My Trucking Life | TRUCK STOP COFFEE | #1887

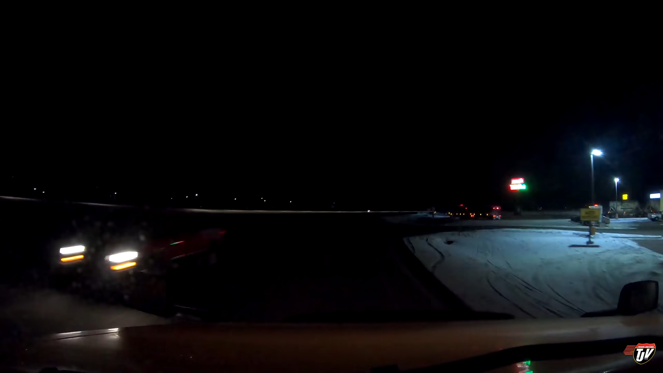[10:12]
So now, we'll grab one of these bad boys. So we pull in here. Oh, Mr. Penner wants to come out. For 6 kilometers. No, I'm going to turn into Flying J, Karen. You just hear me talking about the coffee? All right, Penner. Come on, Penner boy. Penner, Pounder, Penner, Pounder. Come on. Come on. There you go. I'll wait. Not like I have a choice. You are in the driveway.
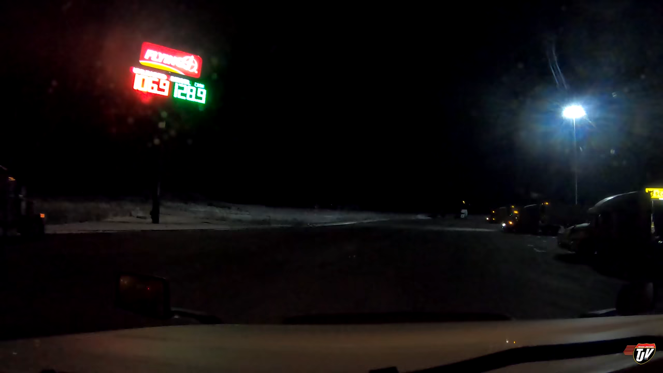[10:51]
I'm just giving you guys a heads up. My fuel has been stolen, or I've had fuel stolen out of my tanks twice. The last two times I've stayed here, both times someone stole fuel out of my tanks. So just a heads up if you want to stay here. I'm sure it doesn't happen that often, but I'm the unlucky one who it's happened to more often than not. So we don't stay the night here anymore if we don't have to. And if we do, we try to stay. This is empty. There's not a lot of trucks on the road because it's still the holiday season.
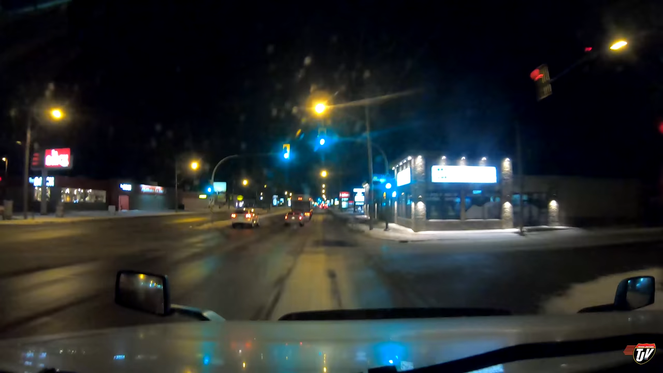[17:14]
Rolling into Saskatoon. I'm pretty sure this guy wants to be in this lane. I don't know why he's in that lane. I don't know why that car's tailgating him and not just going around in one of the two lanes on either side of him. In 400 meters, take the entrance to the right on Highway 16 West, Highway 11 North, Highway 12 North, Trans-Canada Highway. Wow! That's quite a mouthful. What was that again, Karen? I didn't quite catch that.
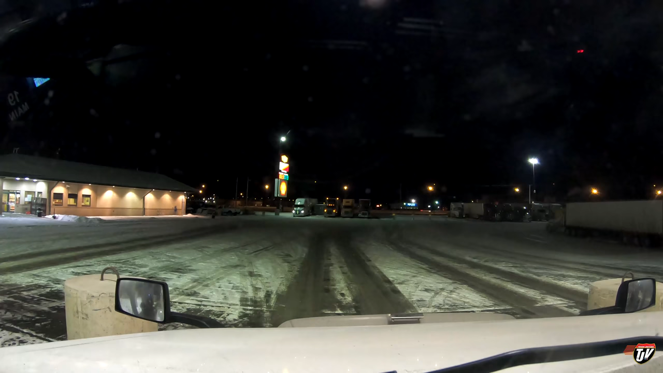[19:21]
Their DEF pumps work in any weather. All the way down to minus 40, minus 50, their DEF pumps are still working. Figure out what they're doing and copy them. I won't tell anybody. I do just want to point something out. Those trucks in front of me there parked right over there. With all these empty spots here today, the parking lot's more than half empty.
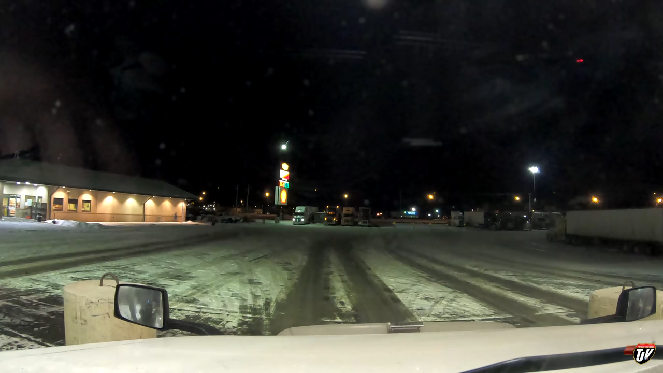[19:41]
These guys still paid to park right up front. Now, I don't want to laugh because they might need to park there because they have a disability and they can't walk as far, so let's not laugh. But let's just say if I see them walking inside without any problems, I'm gonna laugh. You paid for parking when the parking lot is half empty. All right, we're all full right up to the top.
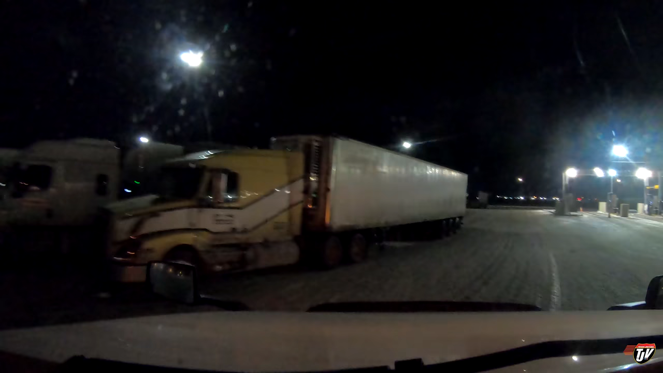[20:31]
This guy's not even in a spot. He just wanted to be close to the doors. These last two trucks aren't even in a spot. Oh, come on, guys, don't be lazy. Sometimes I can cut you some slack, but other times I just gotta call you out. You're lazy. You're lazy. Oh, somebody parked where I wanted it. Oh no, it's still open. Still open. I know where I'm parking.